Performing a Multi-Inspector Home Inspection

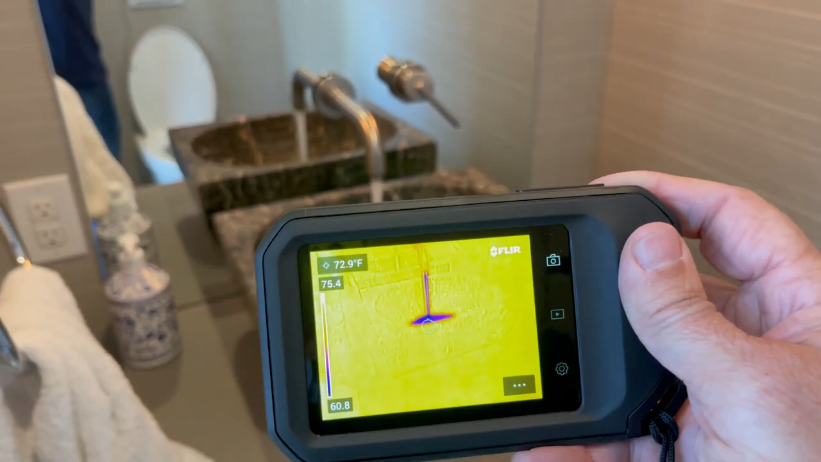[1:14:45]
On screen: spot 72.9°F
For example, I have cool water turned on so I can see what that looks like.
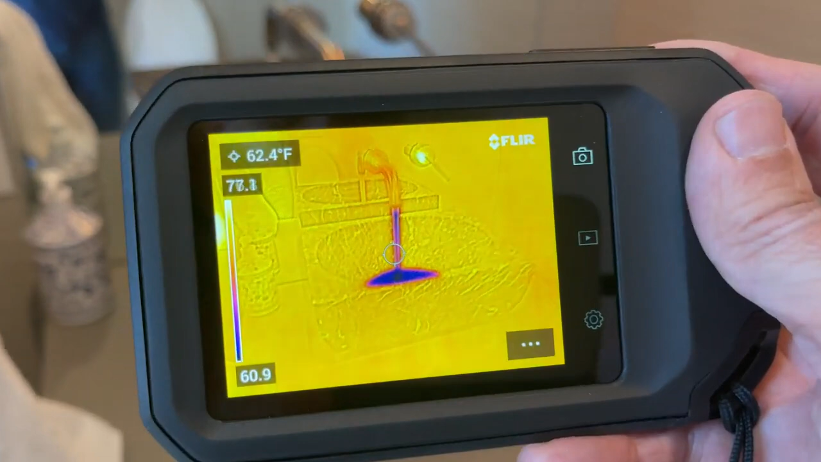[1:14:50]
On screen: spot 62.4°F
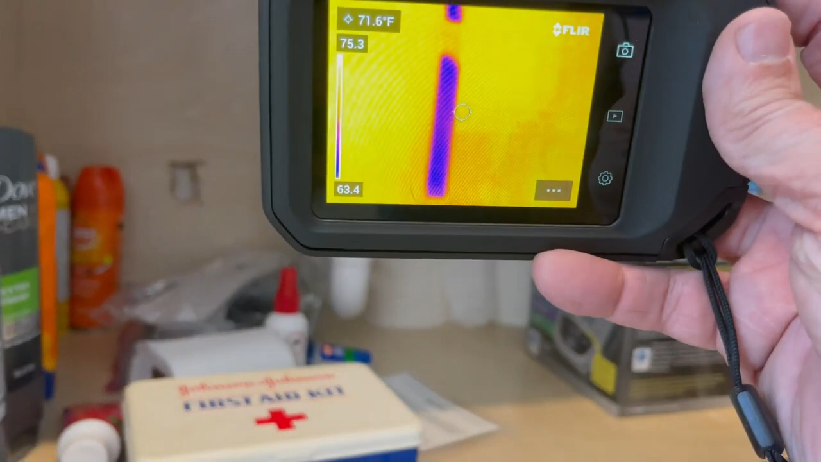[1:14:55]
On screen: spot 71.6°F
And there's the cool water going through the drainage pipe.
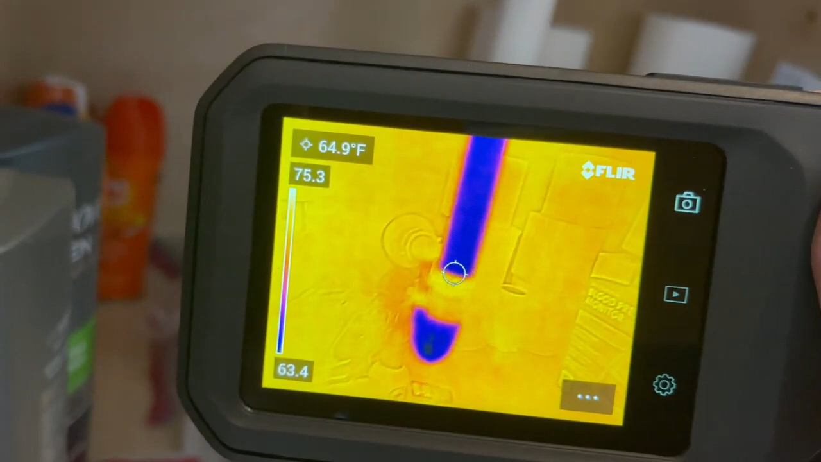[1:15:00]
On screen: spot 64.9°F
And let's see what's underneath. Any leaks?
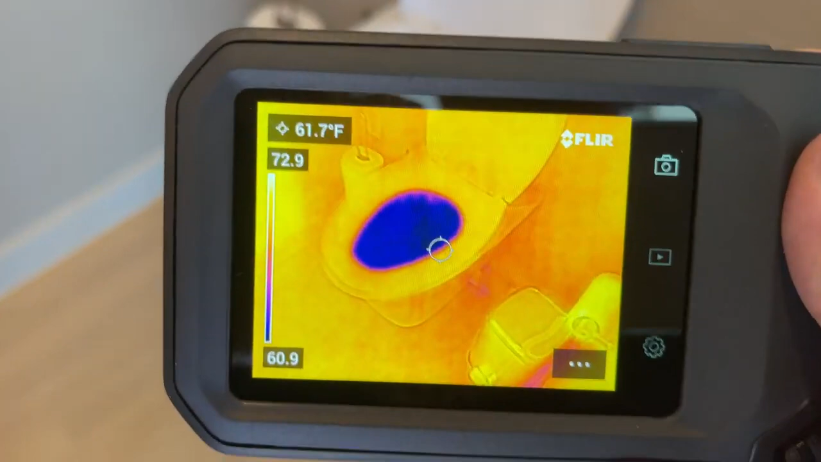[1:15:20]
On screen: spot 61.7°F
Cool water, obviously, in the toilet itself. And this toilet is suspended off the floor.